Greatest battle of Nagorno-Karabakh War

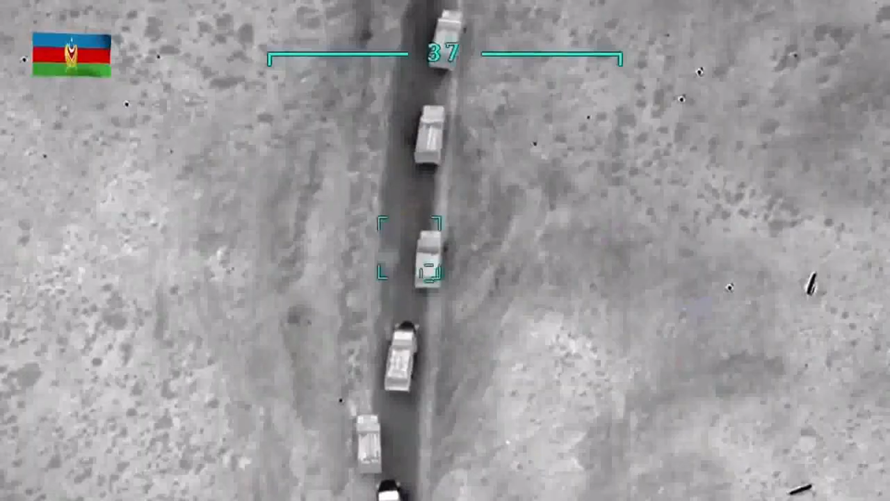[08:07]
The sunny weather also allowed the drones to operate and cut off supply convoys to Shushi,